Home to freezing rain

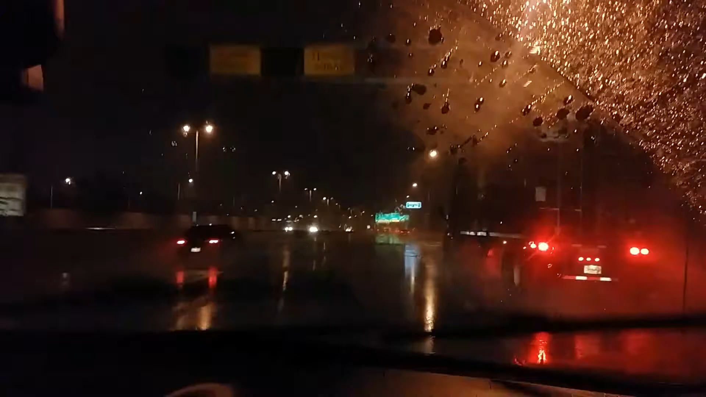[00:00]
Yippee, this is what we came home to. Oh, it actually looks kind of pretty through my camera, but it's ice Well, it's getting icy. We're lucky. We got to get home soon or it's gonna sleet up. Came home to freezing rain Yippee-ki-yay, at least it's not white yet Gotta gotta love Milwaukee.